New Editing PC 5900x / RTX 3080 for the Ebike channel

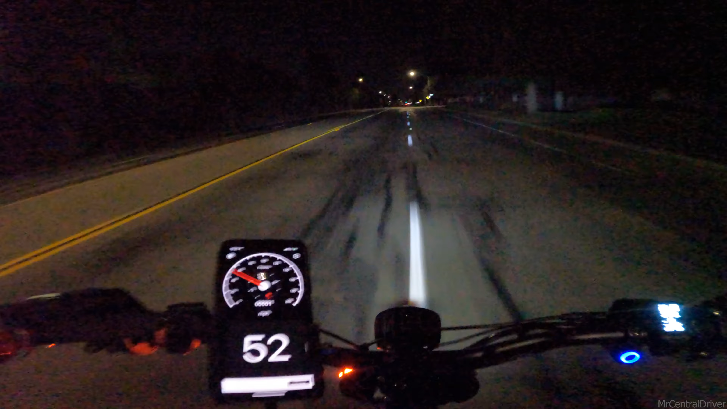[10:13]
don't have to spend all night until four in the morning editing these are these people drinking or what like what's taking you so long i don't know they just went in the dirt i swear these guys got to be drunk or something in front of me